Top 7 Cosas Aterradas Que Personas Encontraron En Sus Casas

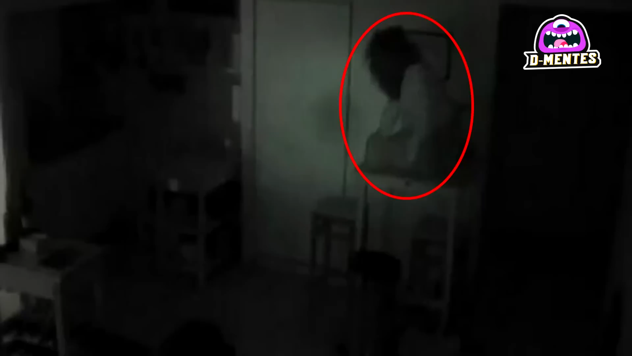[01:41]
sino que se trataba de una mujer que vivía en el armario de su casa desde hacía muchos meses. Al parecer, la intrusa deambulaba por su casa mientras él estaba afuera y,